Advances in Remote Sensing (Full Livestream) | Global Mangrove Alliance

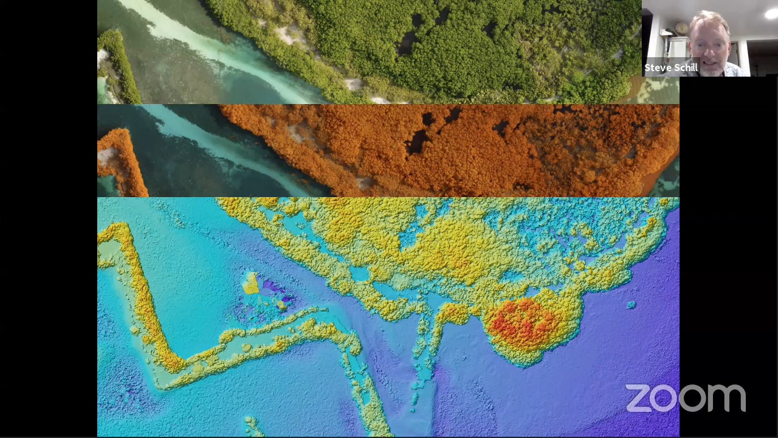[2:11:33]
which allow us insight into the biomass and the structure of the mangroves. And this is all at a 2 to 4 centimeter resolution. So we've been able to map the reduction of these mangroves, the increase, you can see the increase along the finger piers there.
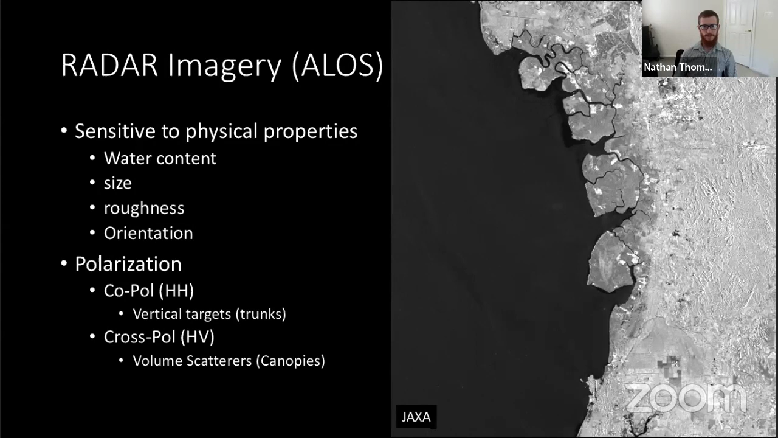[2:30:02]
But you can see that the darker mangroves compared to the lighter non-vegetated and urban environments around it. Moving on to the optical imagery,